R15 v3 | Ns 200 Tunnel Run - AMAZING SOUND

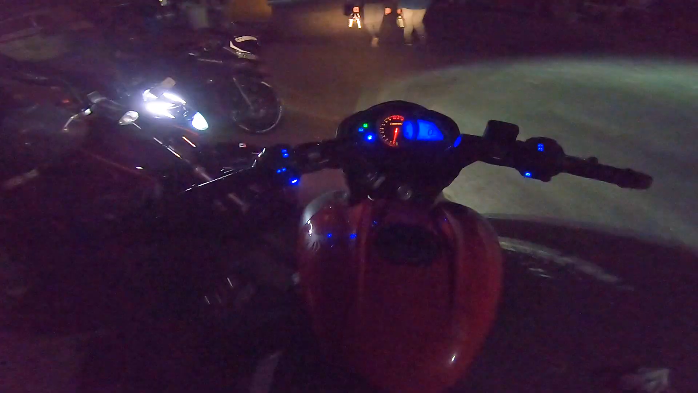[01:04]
तो आज भी तीन वाइक जा रही है अब आची 204 वी और फाइब फाइब इत्री है और
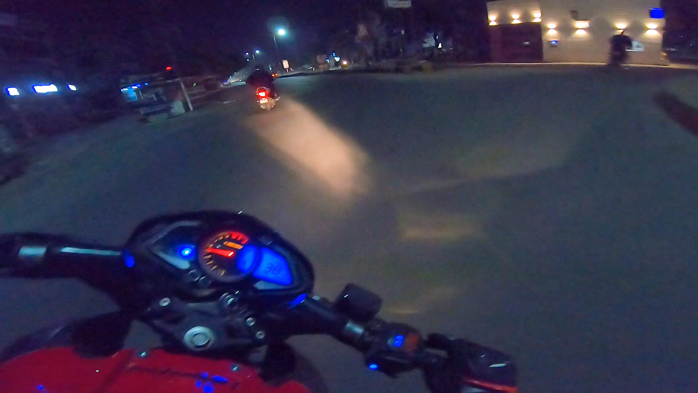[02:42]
तो आप से थोड़ी आगे मिलते है जब थोड़ा उजाला भी हो जायागा क्यूकि नायट में मुझे पता है इतना अची कॉलिटी नहीं आती गोप्रो की
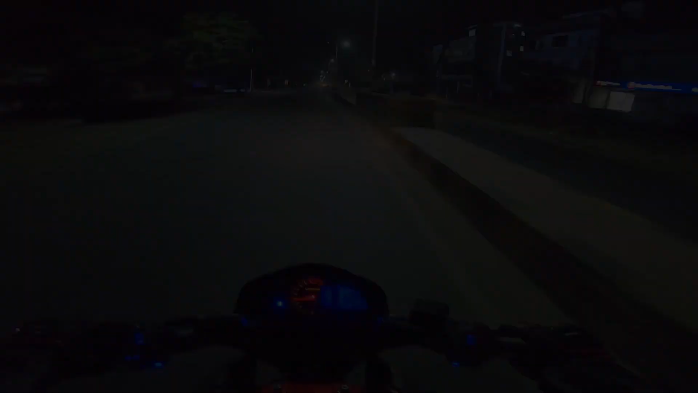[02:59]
तो कई देविए हमने ओनली 22 किलोमेटर राइड करी है
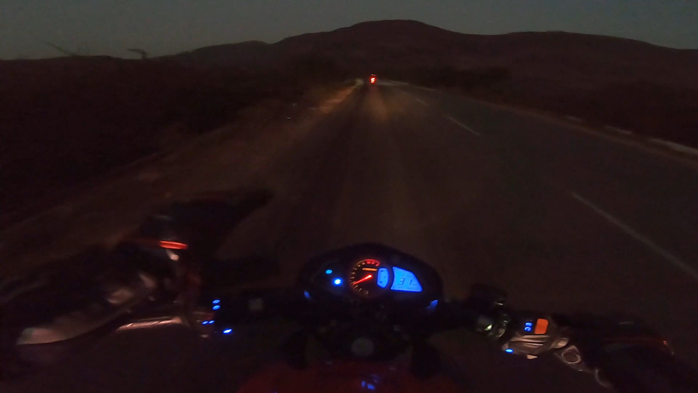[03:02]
और आप यहां पर देख सकते हो फोग जाता है इतनी आपको दि और अब यहां पर एक टरनल आने वाली है महां पर आपको लगी साउंड एक्स्विरेंस आएगा
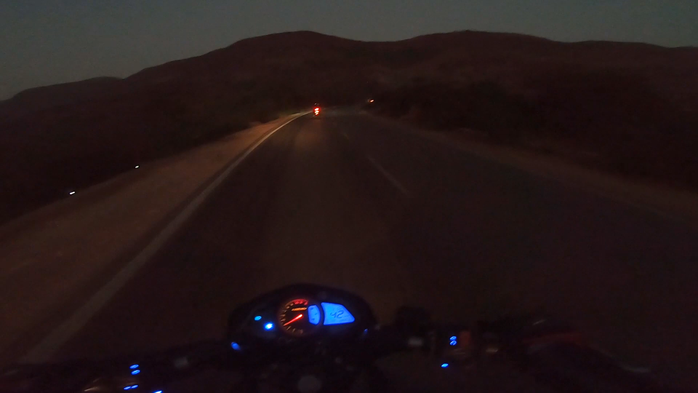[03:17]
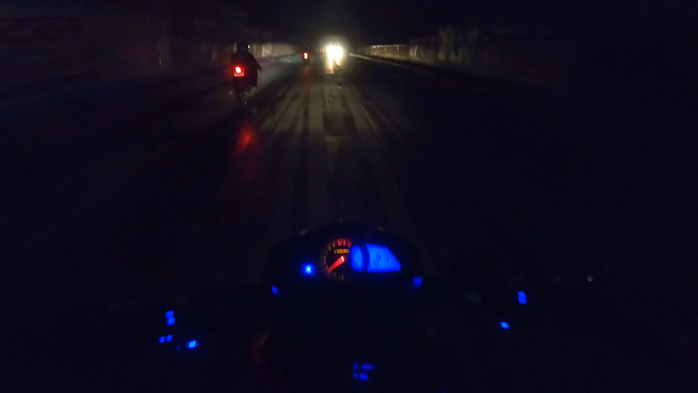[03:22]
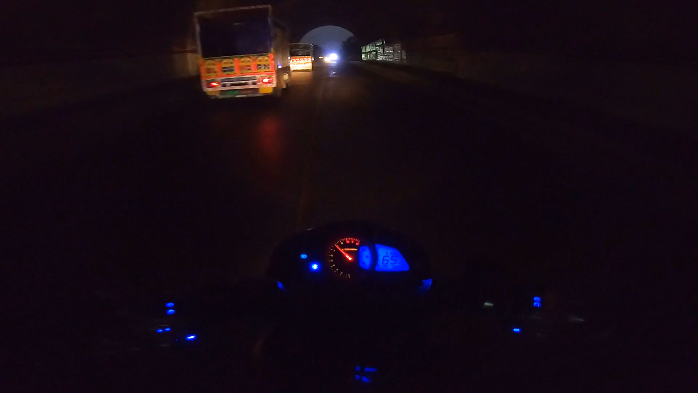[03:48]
तो वही बताओ साउंड केसी आई है भाई टरनल के अंदर से भातार बहुत गर्मी है बहार बहुत ठंड है